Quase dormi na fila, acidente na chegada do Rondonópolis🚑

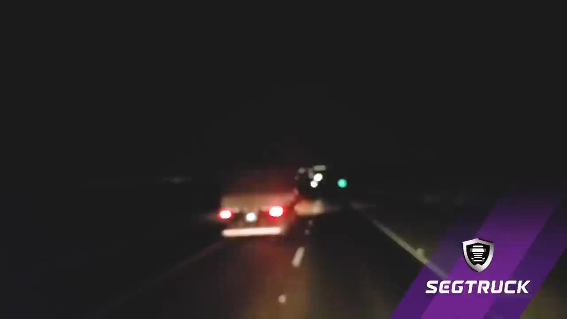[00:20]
porque a câmera pra mim não adianta eu colocar porque está escuro Não vai ter
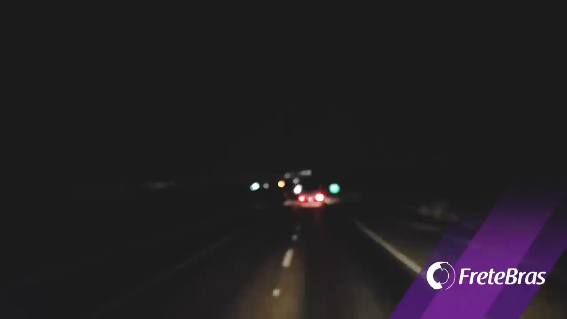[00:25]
como me ver Mas o que eu quero mostrar é a chegada em Rondonópolis à noite Dá pra ver a cidade toda, as luzes e tal E até teve um inscrito que pediu isso aqui do Rondonópolis Então, estou deixando aqui Tá bom?